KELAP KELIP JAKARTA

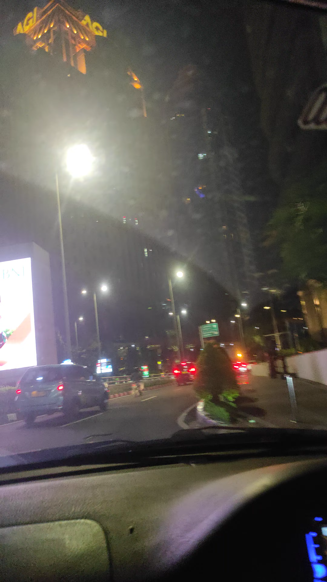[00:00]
Assalamualaikum warahmatullahi wabarakatuh. Selamat malam guys. Selamat bermalam minggu guys. Ini di Jakarta Pusat ya guys.
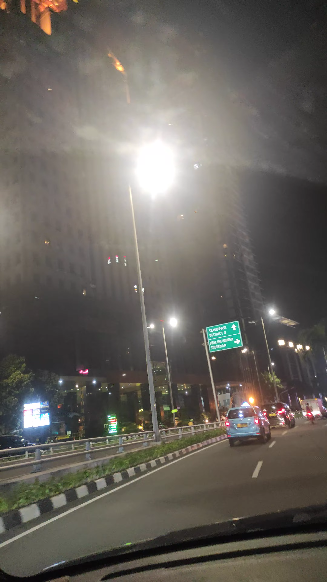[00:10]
Bukannya Jakarta Timur. Barat ya? Selatan. Pusat. Selatan, Barat, Pusat. Timur. Maaf guys, maaf guys. Aduh. Ini pusat lah.
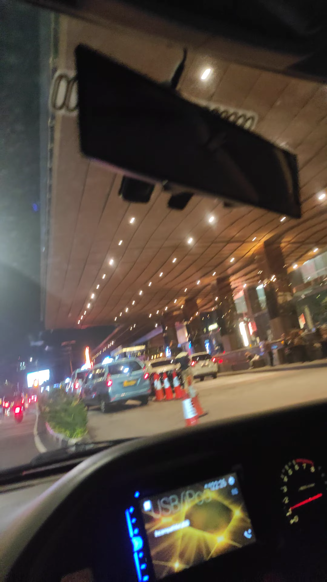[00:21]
Kan ini di jalan ini utama. Ini di Pacific Place. Pacific Place ada Hard Rock Kalimantan. Itu guys, aku dulu dilantik di sini ada Ritz Carlton guys.
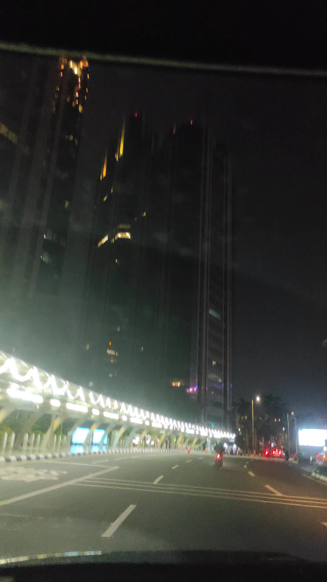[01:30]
Iya, iya, foto-foto jembatan itu mah. Iya, seru, boleh. Jembatan Pinisi. Pinisi banyak banget. Yes. Ya, udah lewat. Pinisi yang semanggi yang sana. Kapan, Shay? Kapan? Habis susah parkirnya. Sekarang. Oh, sekarang. Ayo. Mama nanti lihat keindahan. Iya. Malam. Siap, siap, siap, guys. Bisa kiri.
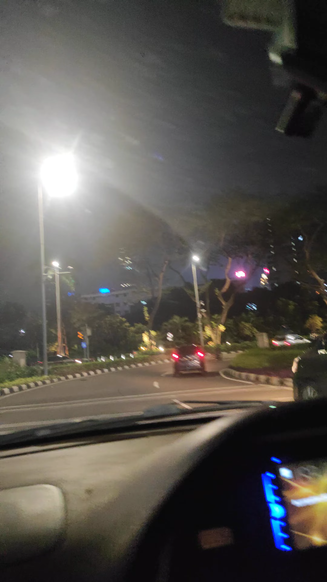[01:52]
Sehat walafiat, sukses semuanya guys. See you. Ini buat yang belum ke Jakarta nih guys, atau yang ke Jakarta tapi belum ke tempat-tempat seperti ini ya guys. Nggak tahu, iya, aku muter. Semangat ya guys. Semangat guys, sukses buat guys, guys semua guys, guys. Agak gelap tapi ya justru kita menikmati ya gelap-gelipnya Jakarta guys. Ini putar ke Benny lagi ya, berarti bisa ke Benny sih dong. Ini udah pada tutup ya mall-mallnya gitu.
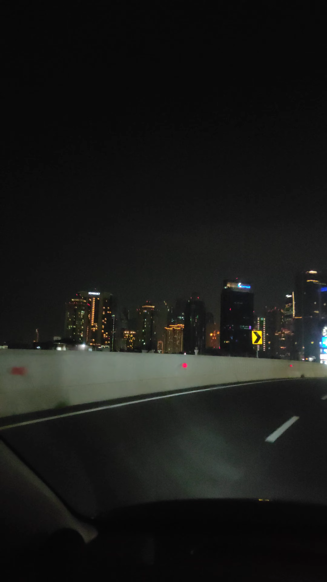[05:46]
Tuh banyak klub klip Jakarta guys. Klub klip Jakarta guys.